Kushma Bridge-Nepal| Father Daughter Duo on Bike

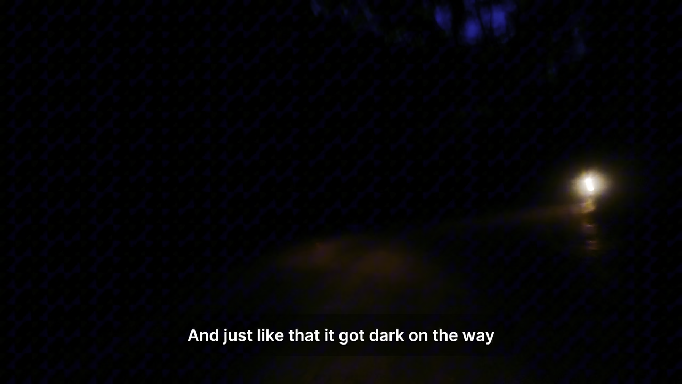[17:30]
और ऐसे देखते ही देखते हमें रास्ते में ही रात हो गई, मगर क्योंकि हमें कहीं और नहीं जाना था बल्कि होटल ही हमारा नेक्स्ट स्टॉप था,